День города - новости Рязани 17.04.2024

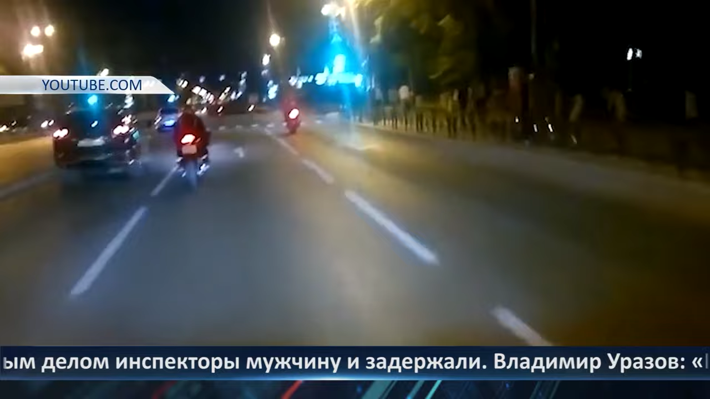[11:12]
А вот что хотелось, так это сесть за мопед, да поездить по одному Ряжску.
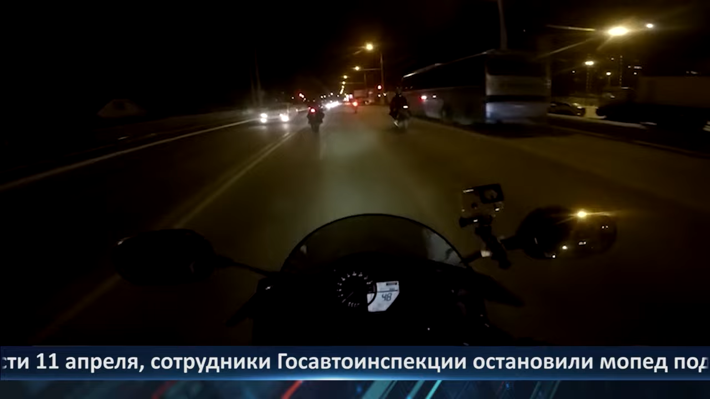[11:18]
За любимым делом инспекторы мужчину и задержали.